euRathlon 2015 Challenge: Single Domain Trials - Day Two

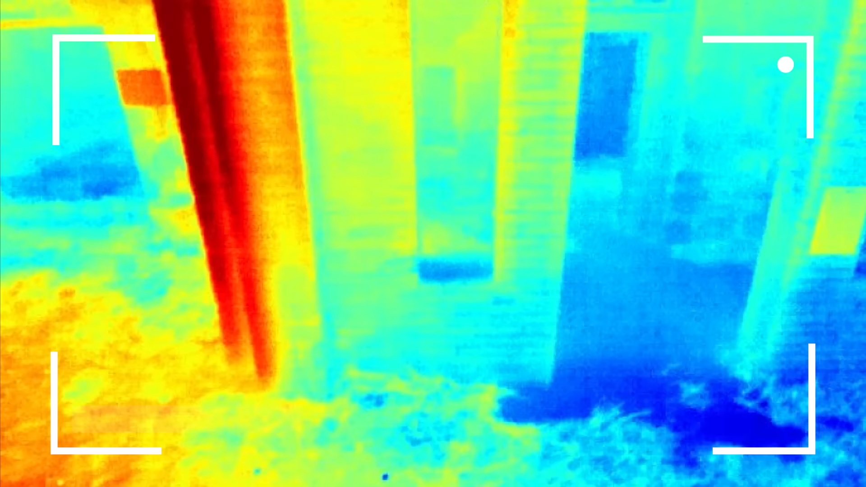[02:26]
That doesn't give you a regular image because it's completely dark. It measures things like temperature and we could actually detect things through the window in a complete dark room.